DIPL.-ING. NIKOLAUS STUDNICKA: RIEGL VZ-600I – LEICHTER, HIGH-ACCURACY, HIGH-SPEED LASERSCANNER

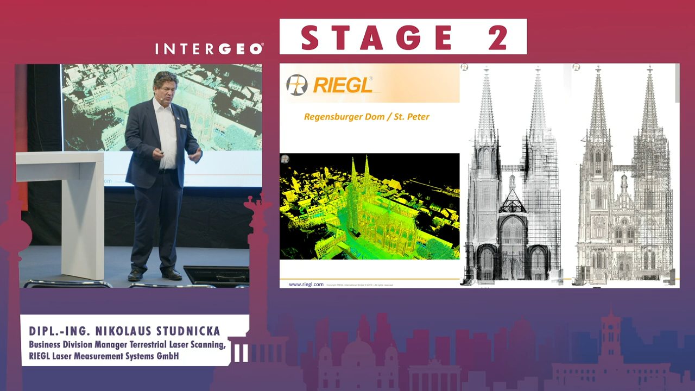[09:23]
In dem schnellen Modus hat er 200 Meter Reichweite. Man könnte ihn dann noch mit einem langsamen Messprogramm bis zu einem Kilometer messen können.